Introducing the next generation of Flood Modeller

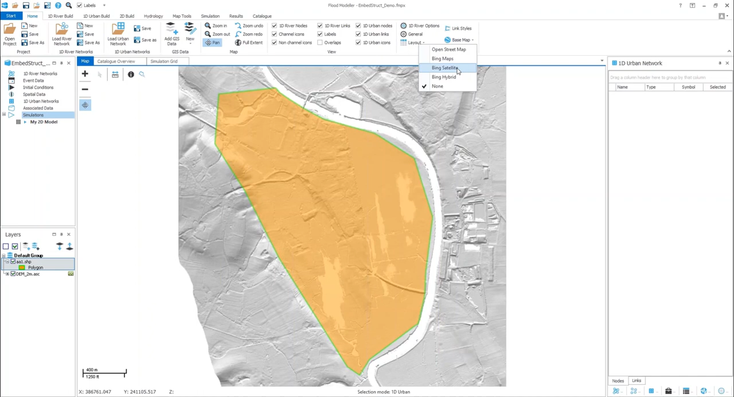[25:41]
satellite mapping on as well if i wanted just to show give it some context but um my orange area is
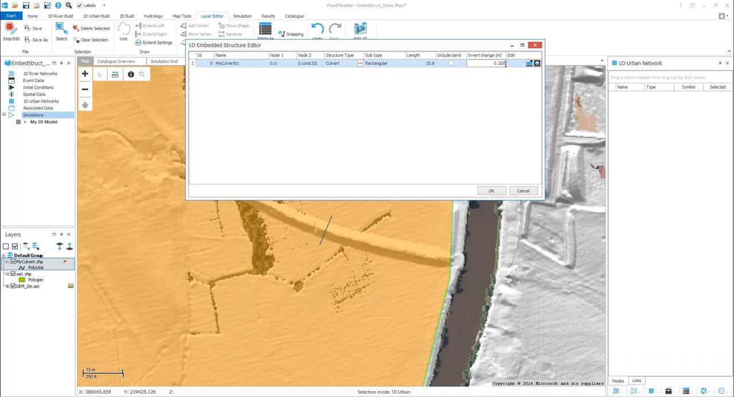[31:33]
and horizontal now i could leave it as flat but in actual fact i'm going to put a small drop on it of um 0.2 meters so that's my culvert data saved and it actually saves to a separate um text file associated to the um shape file um with a dot str extension so you can go and look at that but i wouldn't recommend making any edits to it because that's what this tool is for here i can then save my shape file stop editing so how now i've saved that structures file how do i incorporate it into my 2d model well i have a 2d model
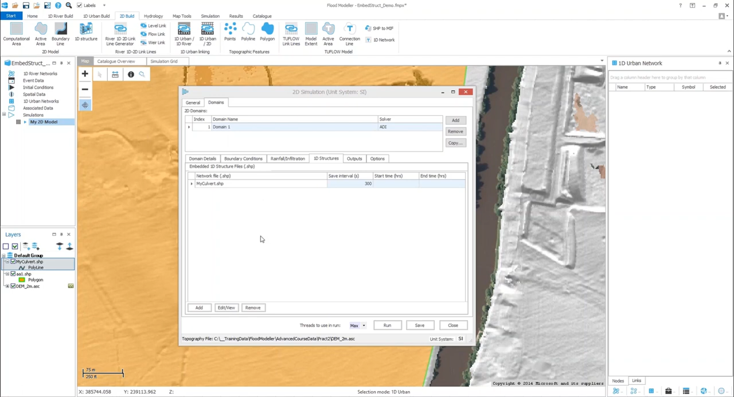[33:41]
that's specified obviously separately within the 2d model setup um and so i can either have a whole set of shape files that each with individual embedded structures within them or i could add more structures to that shape file the choice is is yours really you can have multiple features within the same shape file
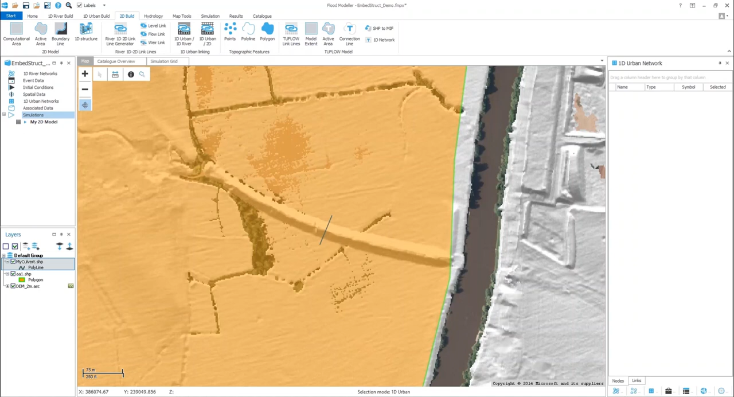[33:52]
i'm not going to run that now because that takes a little while but really hopefully that shows you the um the process of embedding these structures and how easy it is now so returning to the presentation um